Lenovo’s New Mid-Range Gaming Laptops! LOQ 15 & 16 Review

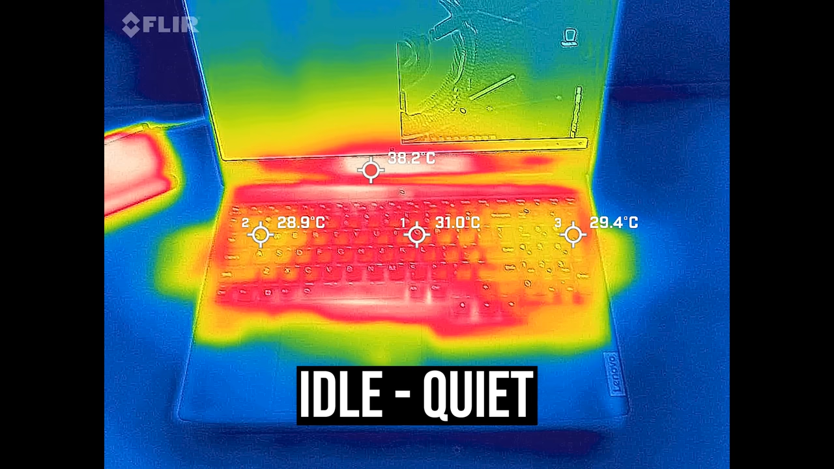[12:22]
and the smaller 15 inch model was right in line with this.
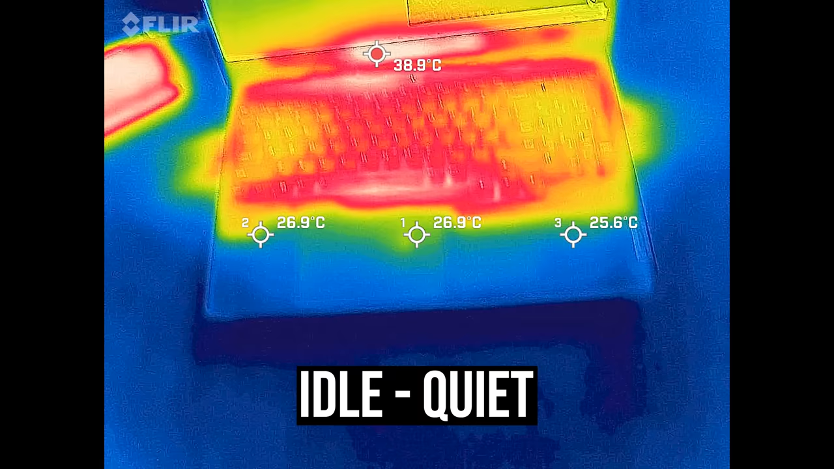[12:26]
It's warmer with the stress test running. The WASD area was a little warm and the middle didn't feel great, but not hot.
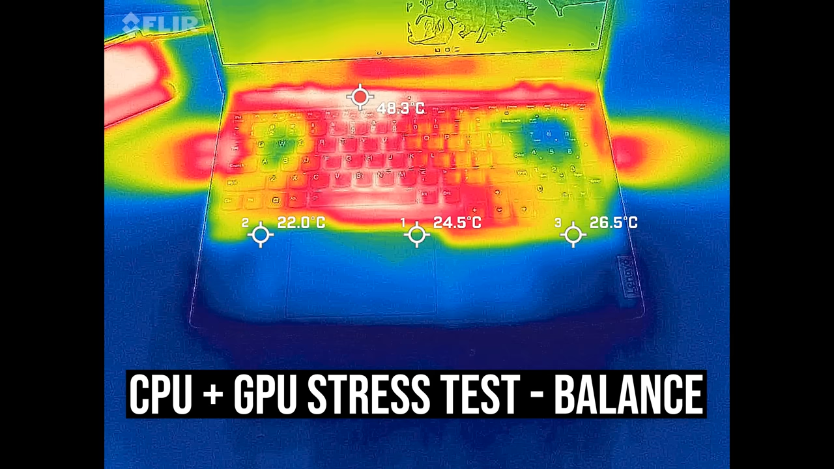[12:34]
It's a little cooler in balance mode, but the spacebar hotspot isn't too comfortable. Performance mode is cooler to the touch as the fans are faster,